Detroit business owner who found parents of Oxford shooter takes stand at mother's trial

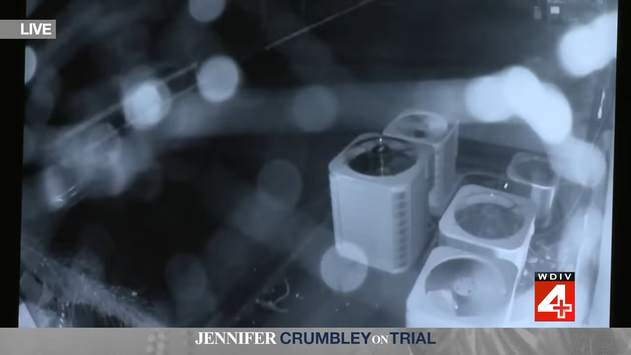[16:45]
Okay, so this is, um, a camera from the, the rear of the building. I actually didn't know that we had a camera here. Okay. There's another camera, which in this, there's, um, that trash, like, kind of receptacle back there in the top right corner. Okay. Uh, there's another camera there. All right. So, um, what's up on the right corner, top of the page? What is that?
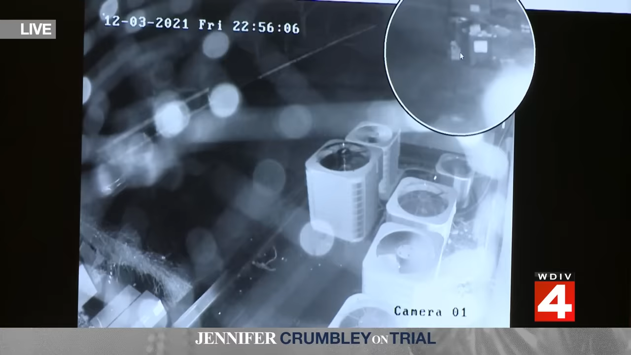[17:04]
That's, uh, like a dumpster. Okay. Uh, so it's like a removable dumpster. And where in relation to this photo would the entrance or exit be? Right to the left of it. So if you are looking generally like, yeah, that is the gate that you pull into.
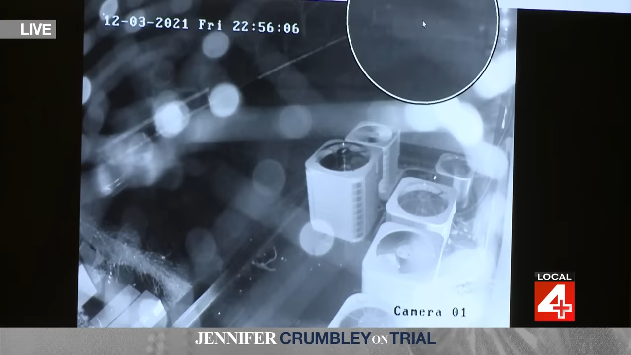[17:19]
Okay. So this is looking at the building. Uh, this is, this is, this is on the building. Okay. The camera itself looking away from the building. So that's where, what you just, what we just pointed to is where you would enter the parking lot. Correct. Where the clicker. Yes. Okay. Uh-huh. And then the, the actual door is, uh, you know, to the right here. Yeah. Right, right over there. Okay.